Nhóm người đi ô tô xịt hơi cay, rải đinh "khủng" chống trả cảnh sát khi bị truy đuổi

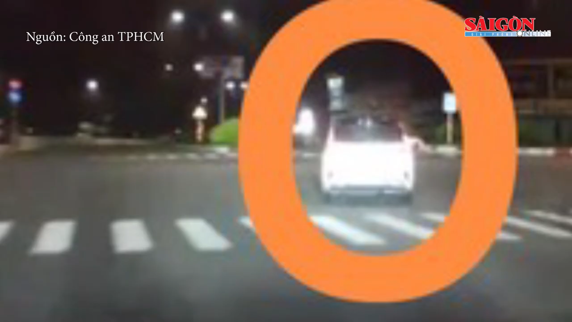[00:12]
Trước đó, khoảng 1 giờ sáng ngày 22 tháng 8, Tổ tuần tra Công an huyện Bào Bàng phát hiện một xe ô tô màu trắng có biểu hiện nghi vấn nền bám sát, phát hiện lực lượng chức năng bám đuổi, đối tượng điều khiển xe, bỏ chạy qua các tuyến đường trong khu công nghiệp Bào Bàng và đường Mỹ Phước Tân Vạn.